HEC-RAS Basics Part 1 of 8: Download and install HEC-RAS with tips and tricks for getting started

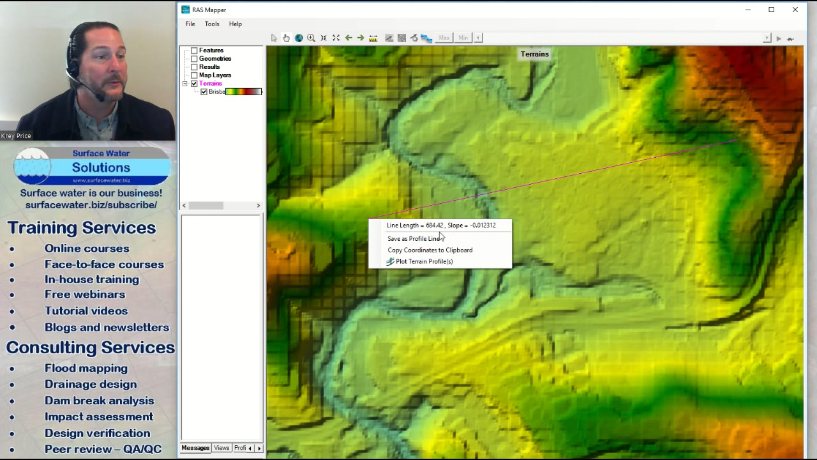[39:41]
But let's cut a cross section here and see. If I was putting in a development right there, you know, am I going to be able to reflect this channel properly? So what you're going to do is double click at the end of your measure tool and you get this menu that allows you to plot the terrain profile.
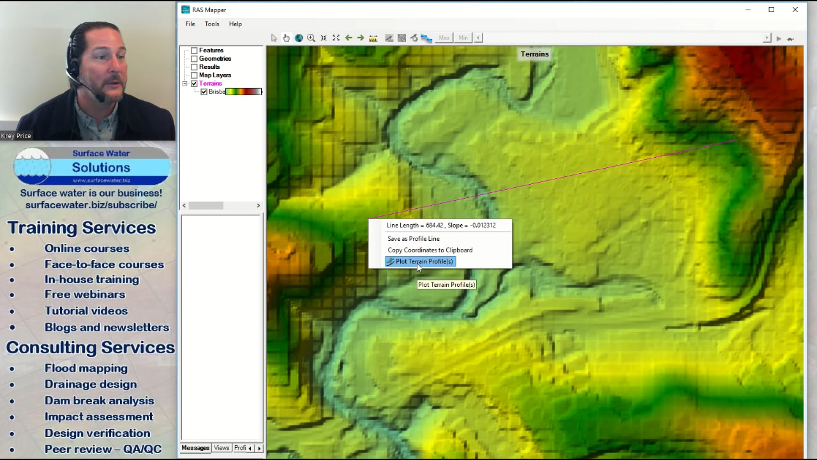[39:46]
Is this enough resolution?
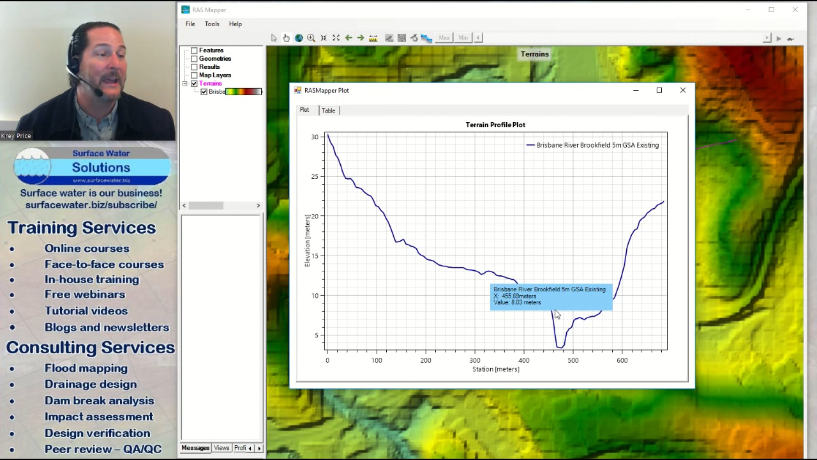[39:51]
I don't know. It depends on what you're looking for. To me, this looks fairly good. But you may want to go out there and ground truth it and figure out, you know, did it properly reflect the channel banks, you know, the slope of the channel banks?
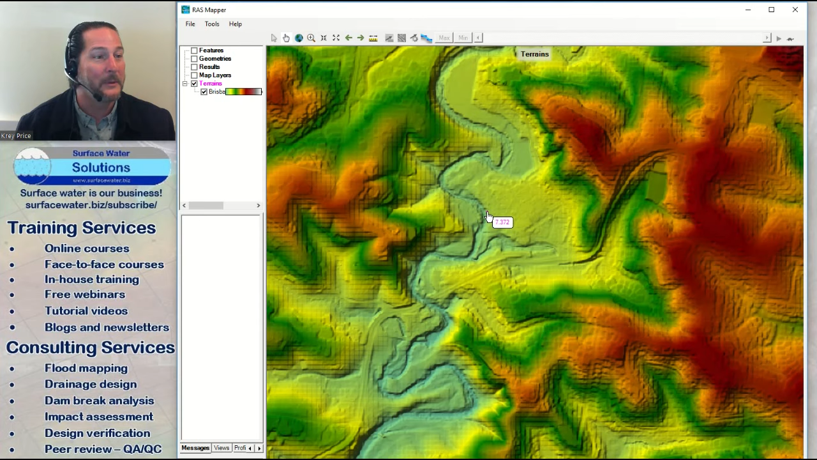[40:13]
Or did it miss it because it was shot from space or from an airplane or from a drone? You know, did it filter out the vegetation properly? Did it get bathymetry in there? Let's have a look at the Brisbane River itself. If I'm trying to map this floodplain for the Brisbane River and I come across and do a cross section like this, what you'll notice when I plot the terrain profile, it's absolutely flat. Now, how many river beds actually look like that? So we know by looking at this, well, the LiDAR didn't shoot through the water or they've gone in and replaced it.
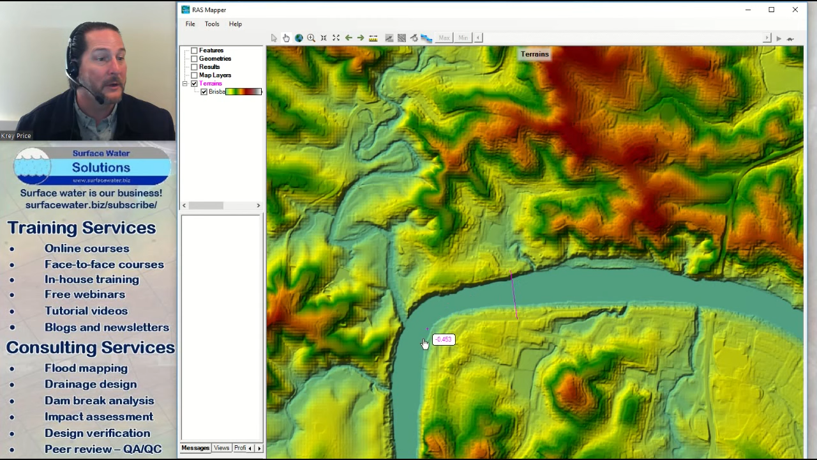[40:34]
And one of our exercises that we go through is to actually add the bathymetry back into the Brisbane River.
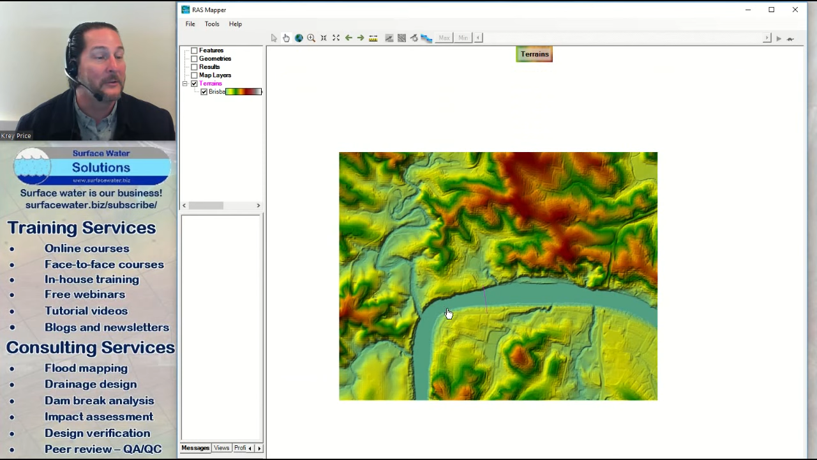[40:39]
In both our 1D and 2D modeling classes, we go and modify the terrain so that you can do that yourself. So that's one thing that I like to check, is just, did you get insufficient resolution out of your terrain data?